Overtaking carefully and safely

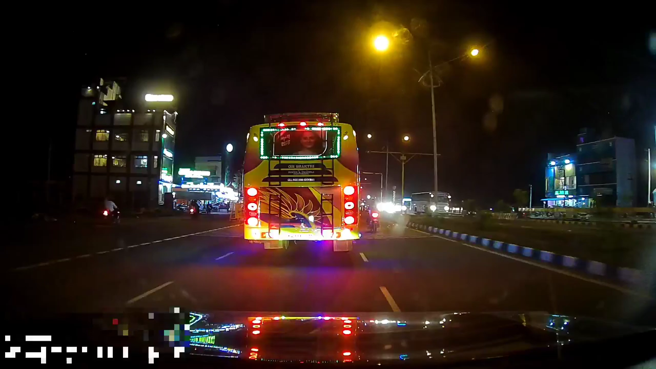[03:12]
Again, if you have any blocks, for example, there's a barricade or this animal, whatever. If there are blocks on the road, again, become very, very defensive.
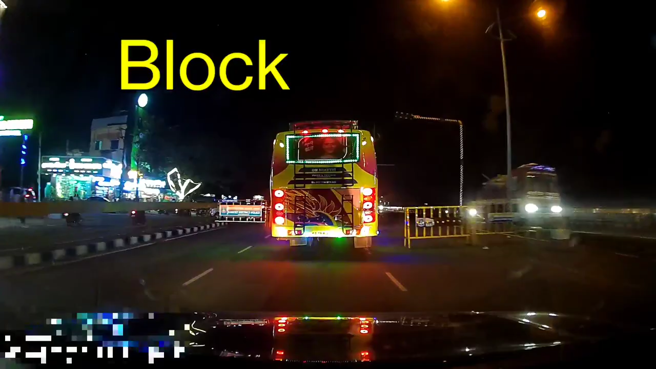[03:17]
Do not overtake. Here again, see, there's a barricade on the right.
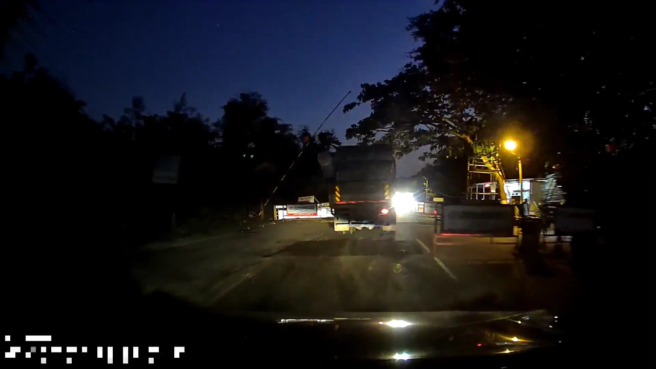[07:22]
But there's no way I'm going to even think about overtaking here. I'll go past him, go past all the barricades. Only when the road is clear, only then will I think about overtaking.